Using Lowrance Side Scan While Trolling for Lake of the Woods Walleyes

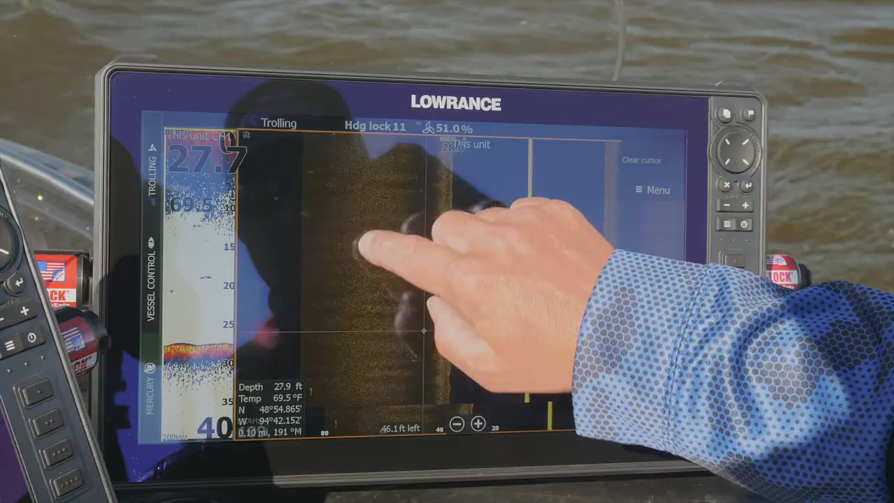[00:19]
On screen: water 69.5°F
ideally I want to see multiple fish,
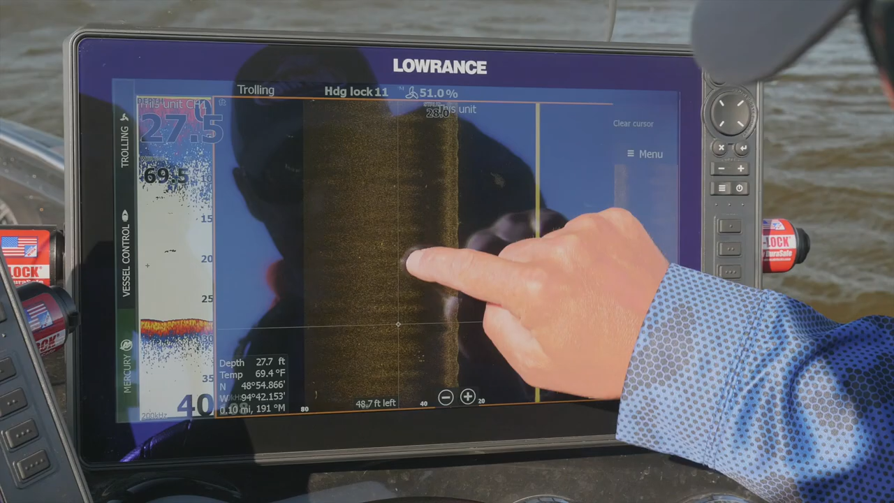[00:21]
but like right now there's a fish, there's a little pack of fish, there's one, there's one,
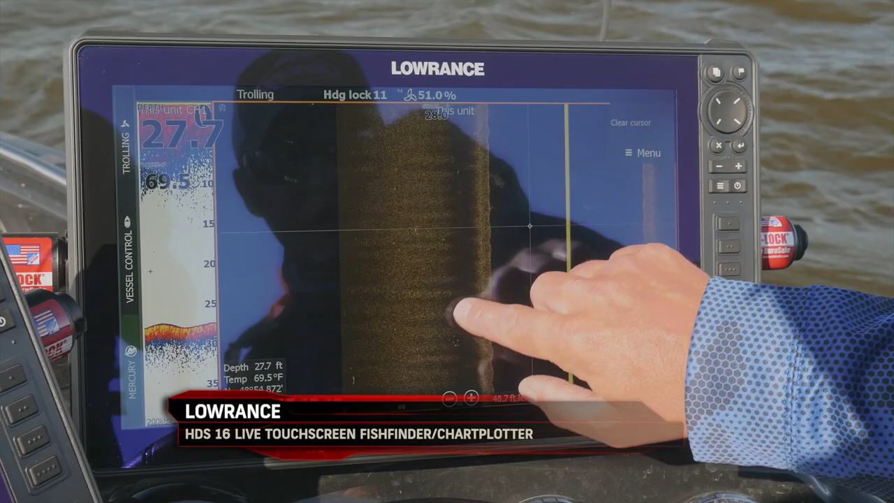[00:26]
On screen: depth 27.7 ft, water 69.5°F
there's fish everywhere so what I want to do is I just want to scroll right over to where they are and I can put my cursor right on that,
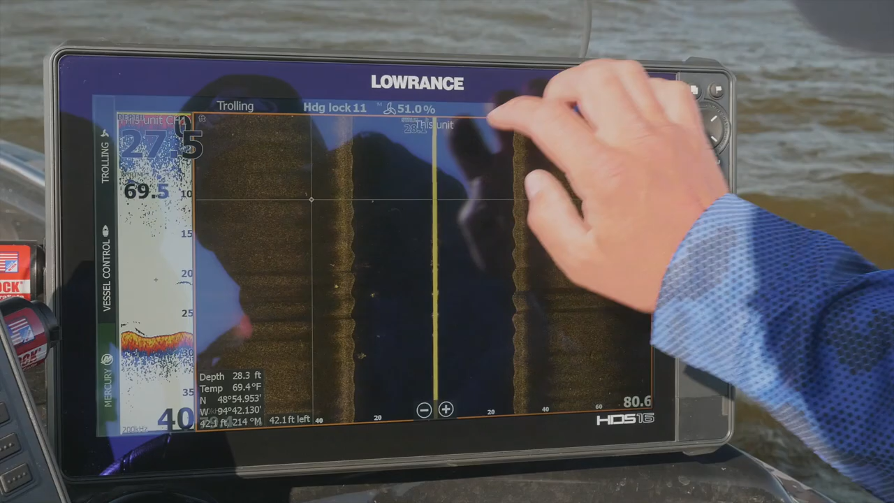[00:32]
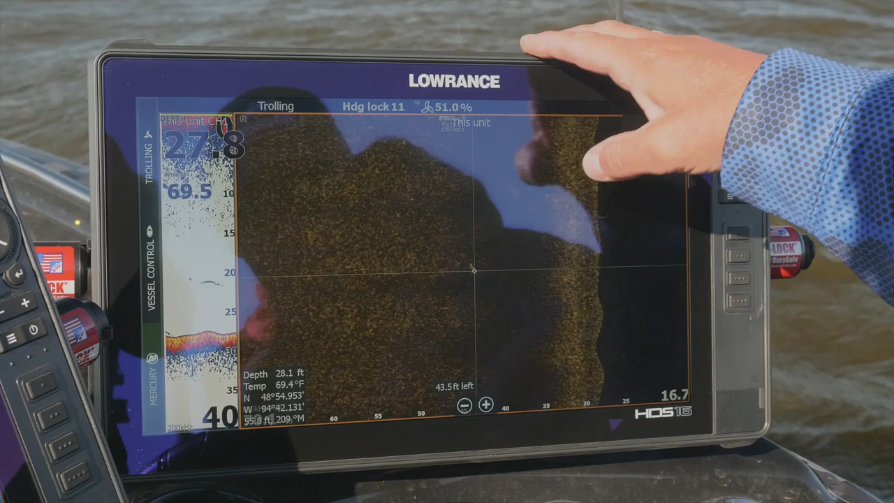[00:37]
if I want to zoom in I can zoom in to get really right on there, waypoint,
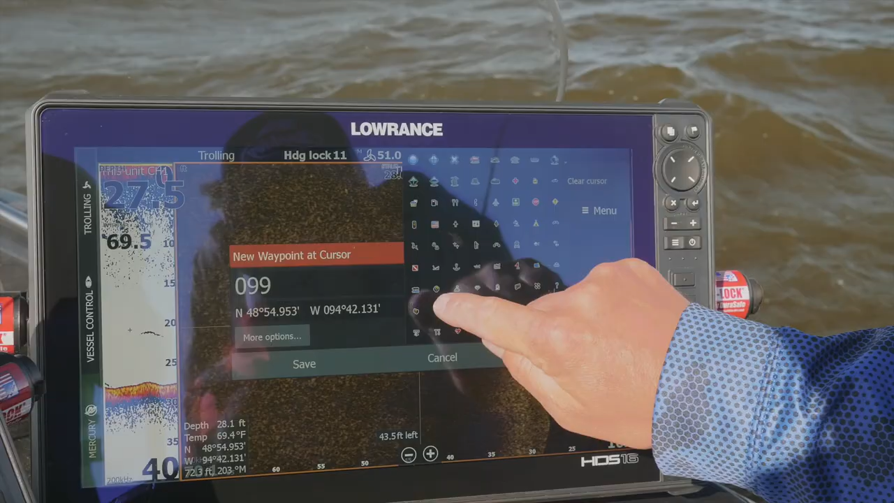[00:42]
usually I might use a fish, and now next pass, save that,
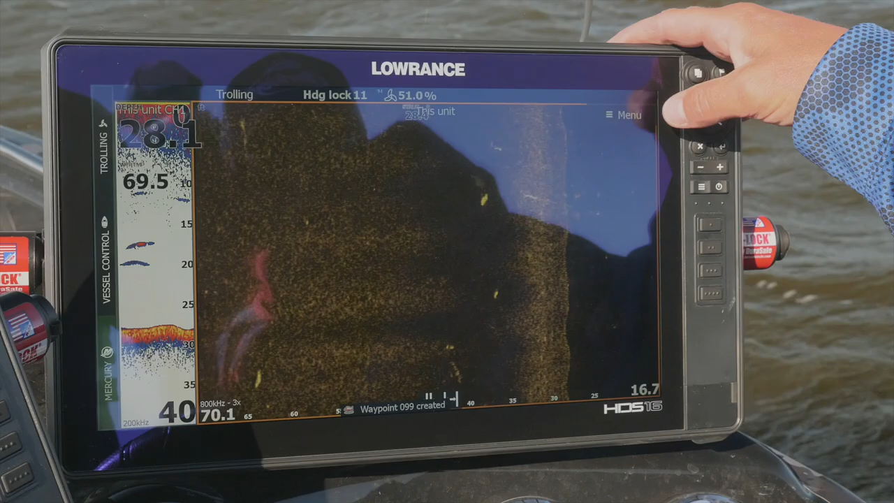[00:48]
clear back out of there, and now the next pass, look at all them fish, next pass when I go,